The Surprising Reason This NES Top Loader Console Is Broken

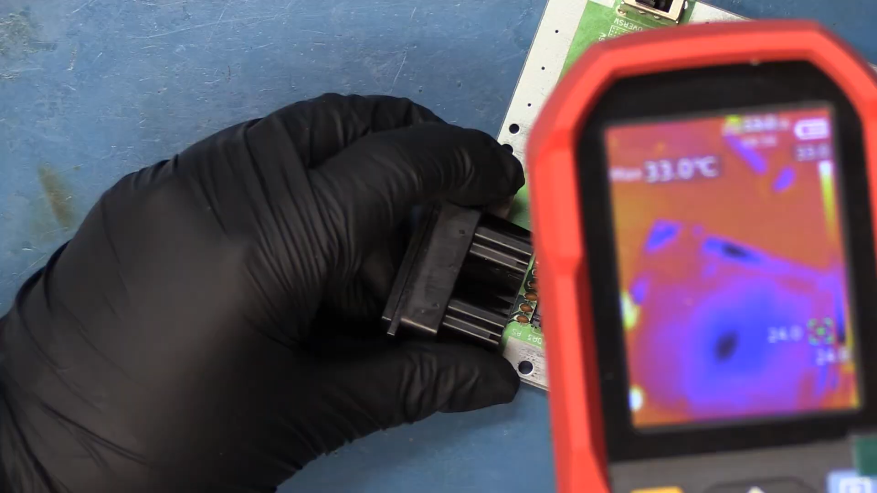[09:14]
Nothing appears to be getting hot at the moment. Now, once we hit power, we have two things that apparently are getting pretty warm.
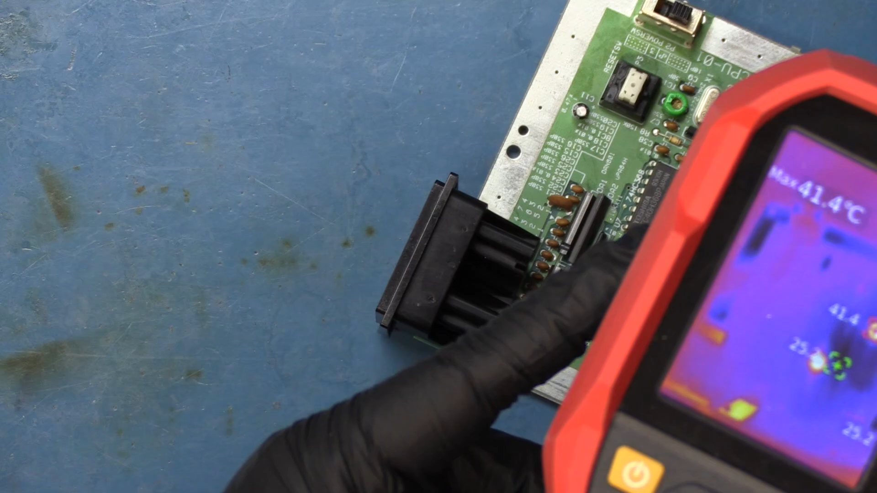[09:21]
On screen: max 41.4°C
So this one right here and this one right here.
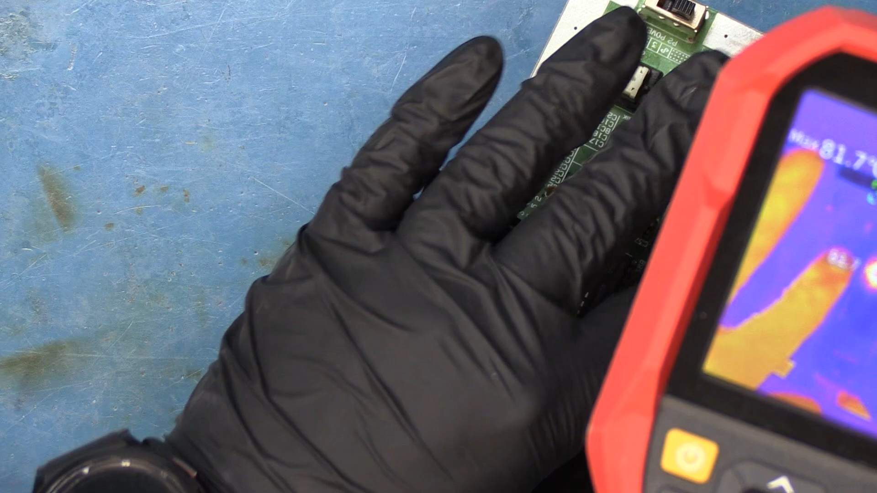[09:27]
So this thing says it's already at 80, 90. Wow.
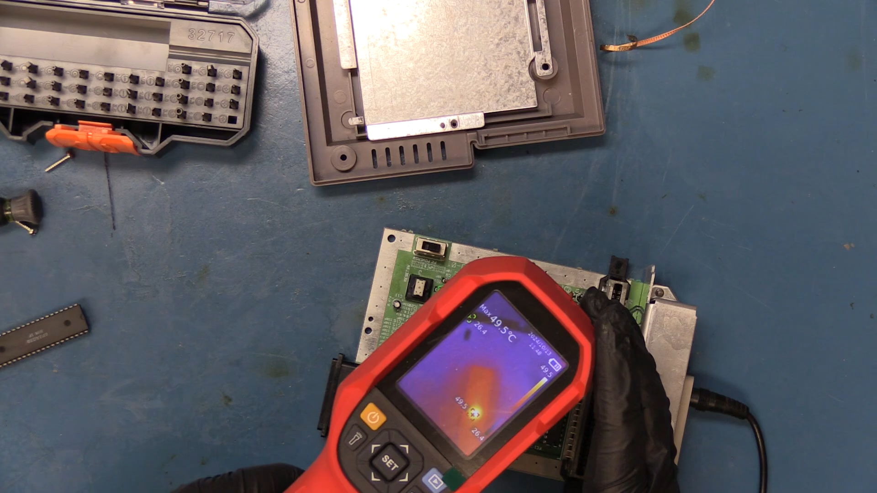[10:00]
On screen: max 49.5°C
And right now, ooh, it looks like we're getting blazingly hot on the PPU. It's getting really hot, actually.